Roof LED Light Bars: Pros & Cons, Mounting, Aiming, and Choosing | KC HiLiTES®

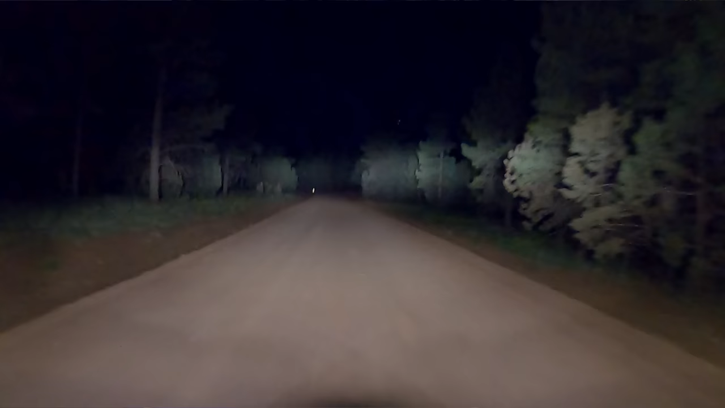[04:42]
Think of it like when you're holding a flashlight up, right? You hold it up super high in order to see super far. So that's kind of the same scenario that an overhead light bar is used in.